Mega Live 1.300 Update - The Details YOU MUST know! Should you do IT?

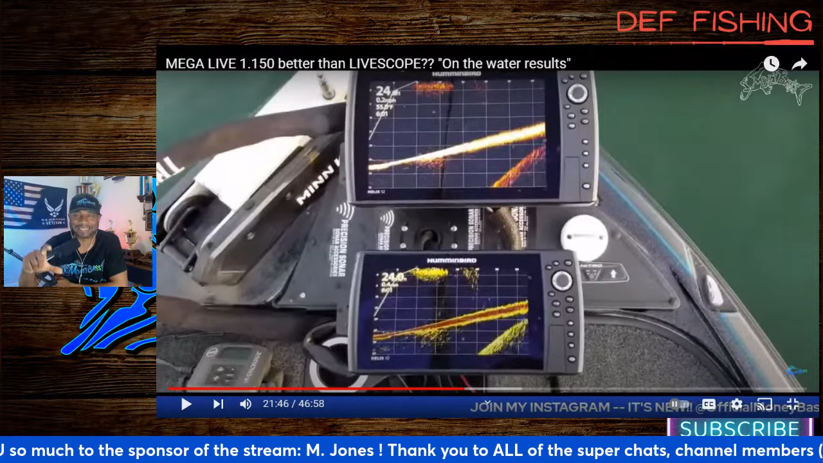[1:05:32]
bottom you have a 10 inch screen on the top you have a 12 both of them are on mega live so this version may have been back when it was on one point um 1.150 or 1.170 not really sure but the thing that i want you to pay attention to is the comparison of the images that you see on these screens and this is for people that are trying to decide should they get a smaller screen or bigger screen and you know people always say the bigger you can get um you know just get the
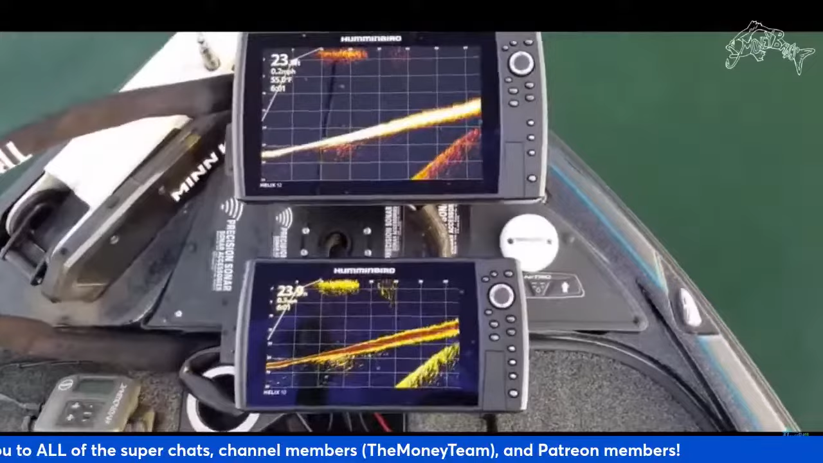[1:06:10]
biggest screen that you can afford is generally the rule of thumb that you want to follow on this but let's go ahead and take a look at it and let me know what you guys think 65 feet 60 feet all right and that was i believe the shaky head now i know you guys know what that is you can see all of those fish coming into that image that is about 65 feet out whenever you can see those fish
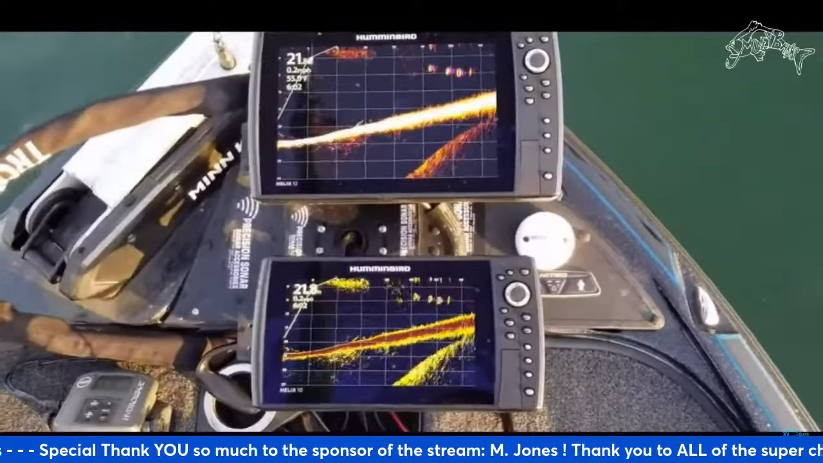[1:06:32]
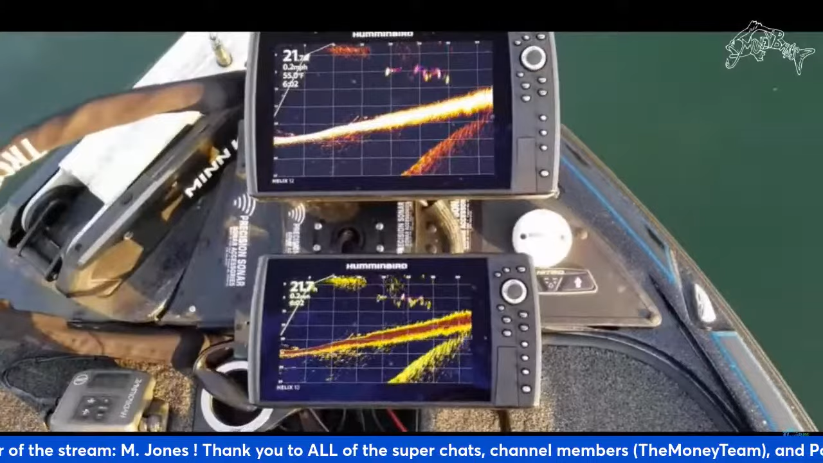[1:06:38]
put that spinnerbait down hurry up and picked up i believe it was a shaky head or something like that and you can see the fish reacting to it no the
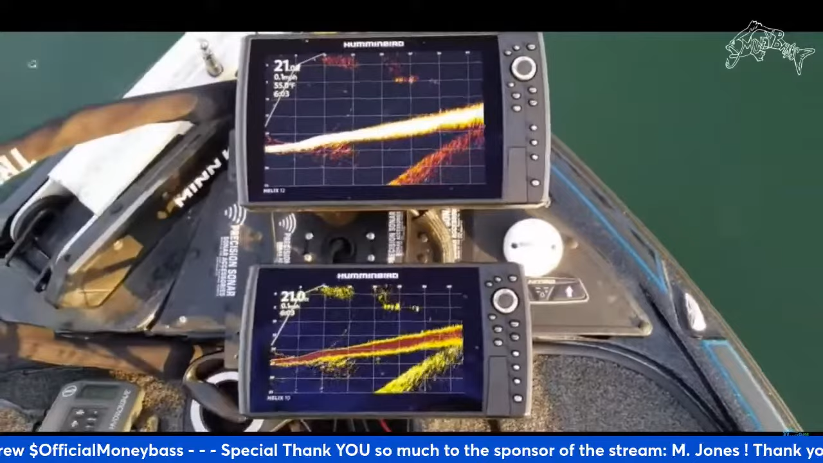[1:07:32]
all right donald is asking how do i get the history trail displayed that is basically um
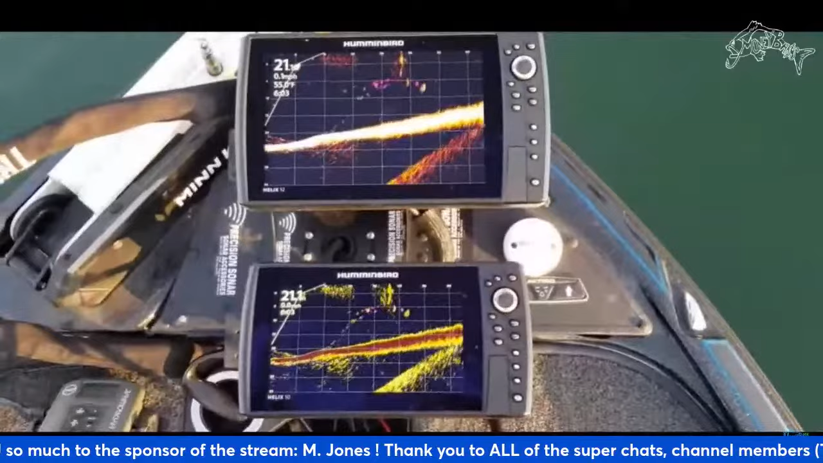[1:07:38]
the persistence mode and i have it turned on right there all right guys look at all that activity
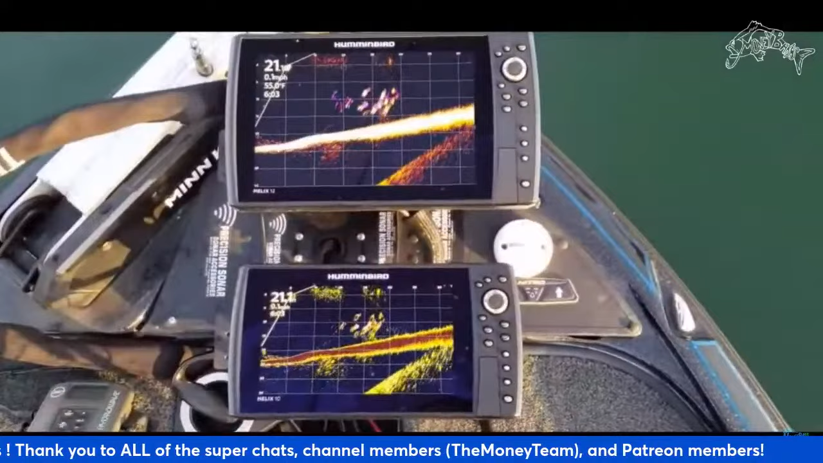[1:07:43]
what do you what are your guys opinions on that put something down in the in the chat i want to hear what you guys think about all of seeing all of that on the screen look at the activity of those fish how you can track them that purple haze behind the fish again is persistence mode so that allows you to track the direction
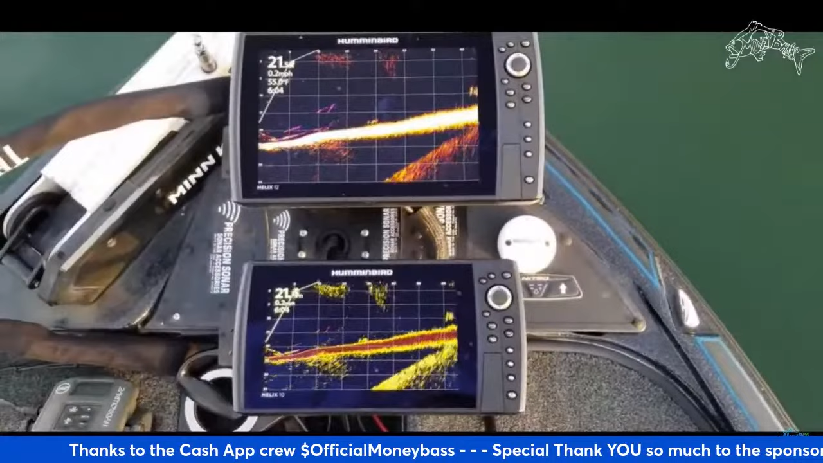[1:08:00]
that the fish are heading and look out at 65 feet there are some more fish heading onto the screen right now
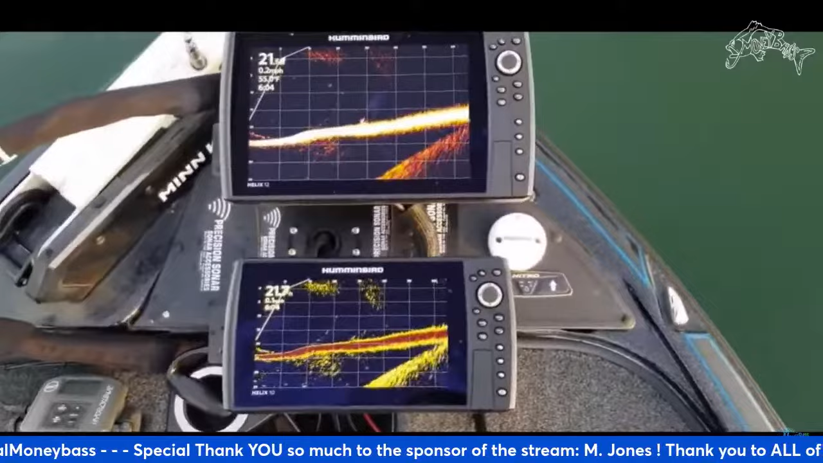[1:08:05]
all right guys so basically like i was explaining this is just to show you guys the difference
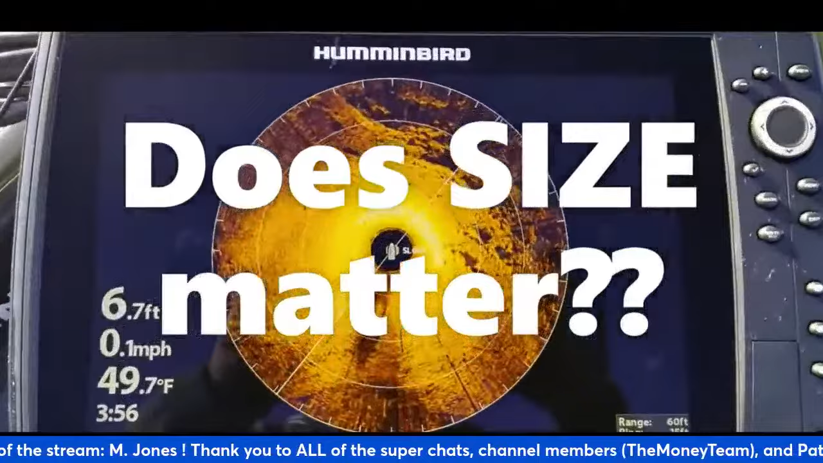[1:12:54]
On screen: depth 6.7 ft, water 49.7°F, speed 0.1 mph
right guys i am out here on the water and we have a 12
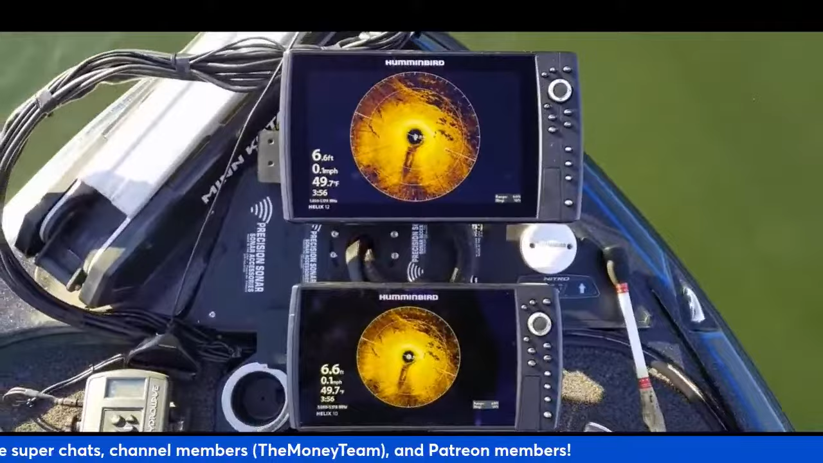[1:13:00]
On screen: depth 6.6 ft, water 49.7°F, speed 0.1 mph
g4 n at the top and at the bottom we have a 10 inch g3
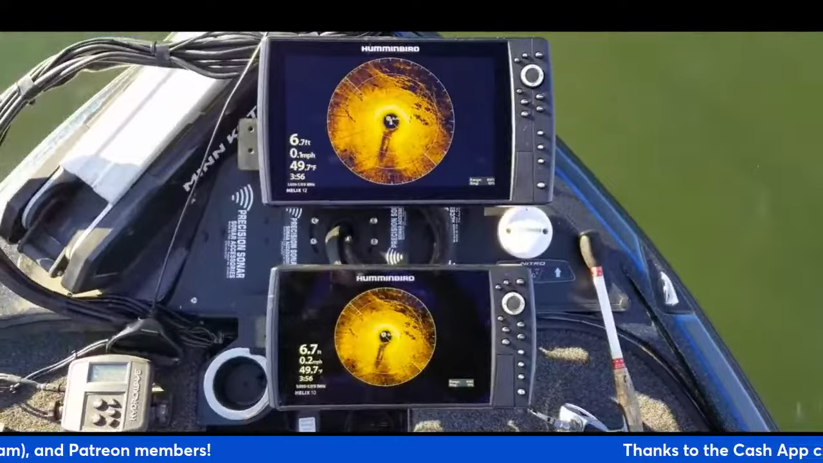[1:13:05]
On screen: depth 6.7 ft, water 49.7°F
n unit both of these are hummingbird helix units um i don't think the uh
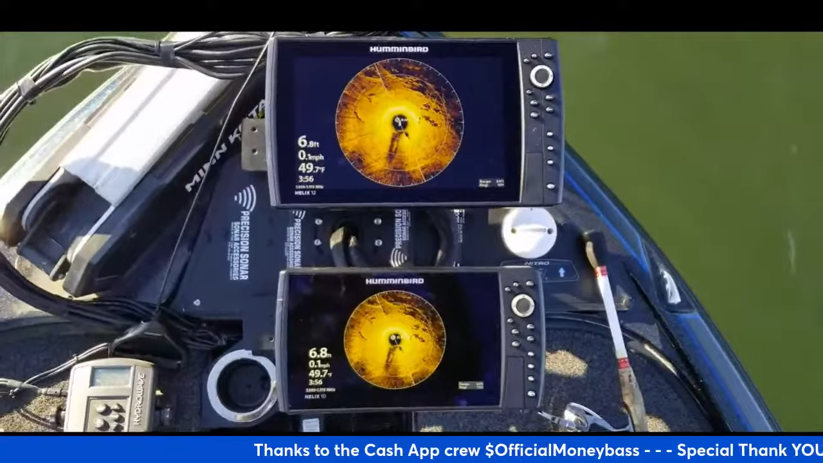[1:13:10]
On screen: depth 6.8 ft, water 49.7°F, speed 0.1 mph
whether it's a g4 or g3 really matters and what we're talking about today because the as far as the uh
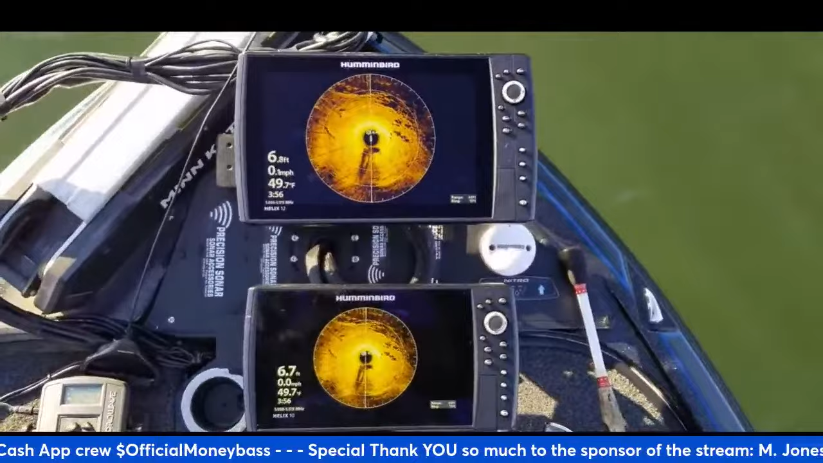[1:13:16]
On screen: water 49.7°F
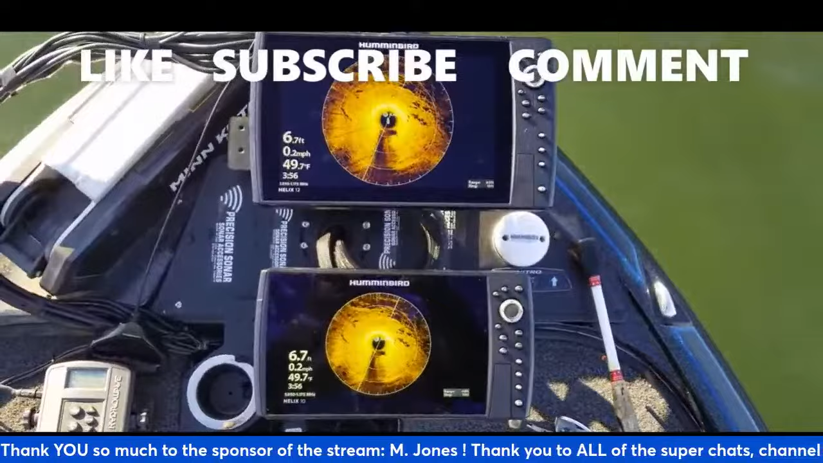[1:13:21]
On screen: depth 6.7 ft, water 49.7°F, speed 0.2 mph
pixelation the quality image that you're getting is going to be about the same on these but the question that we have is um is the size of the screen does that really matter whenever we're out here on the water and it and determining what you're seeing on the screen and what you can see when you're actually looking at the screen so right now i just have them both on the 360 imaging and it's just set off the regular uh regular screen size so what we'll do is go ahead and let's just get a little closer look so you
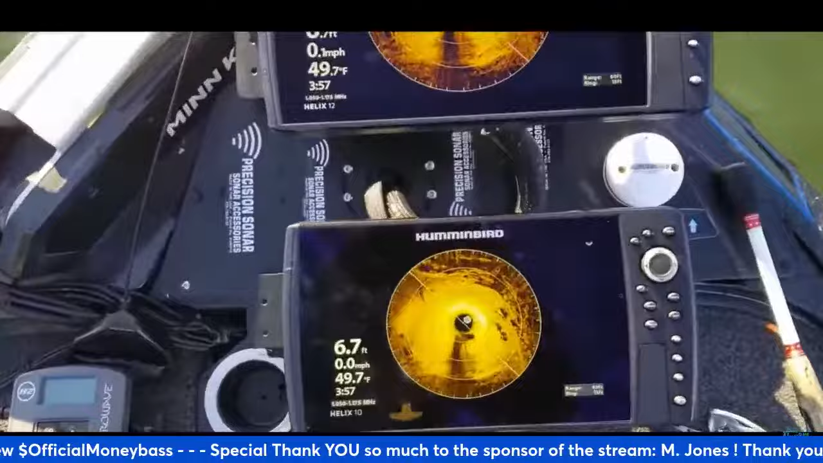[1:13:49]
On screen: depth 6.7 ft, water 49.7°F
guys can see what we're looking at here so from that distance i was just at obviously you can see this
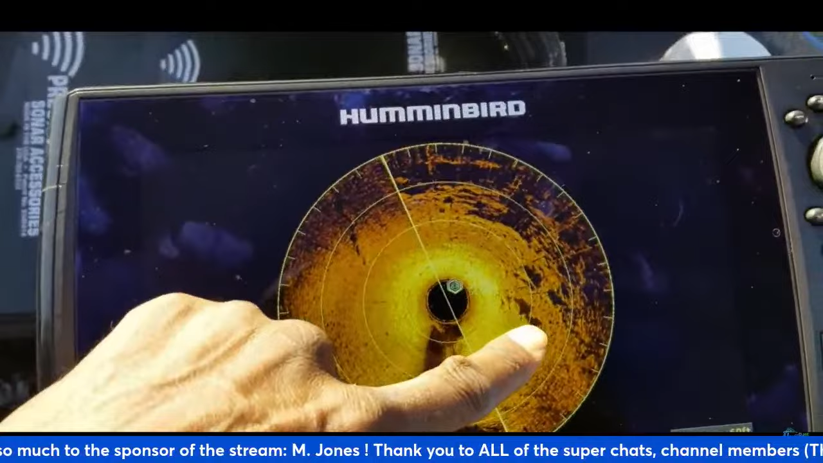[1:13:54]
cluster of rocks here you can see another cluster of rocks here and there's a lot of rocks all around this area right here
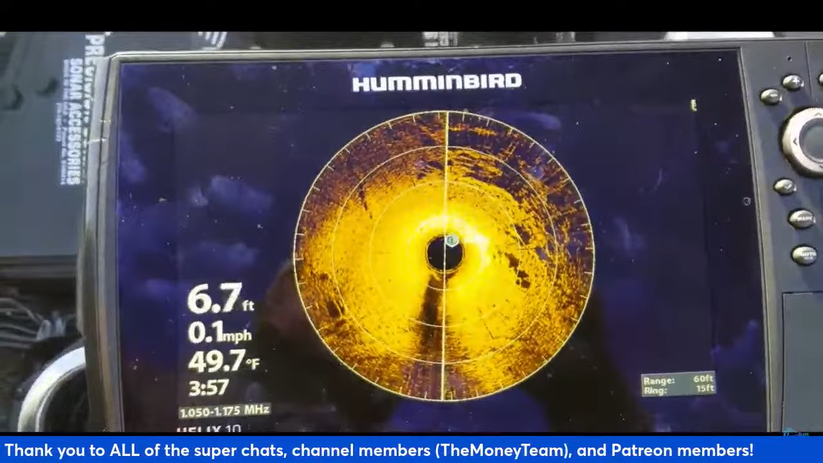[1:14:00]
On screen: depth 6.7 ft, water 49.7°F, speed 0.1 mph
we are sitting in around six to six and a half feet